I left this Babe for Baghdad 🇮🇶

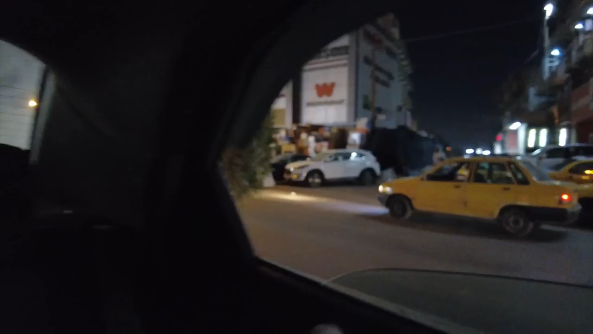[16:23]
And we're like 5-10 minutes from the hotel now. It's just up the road here.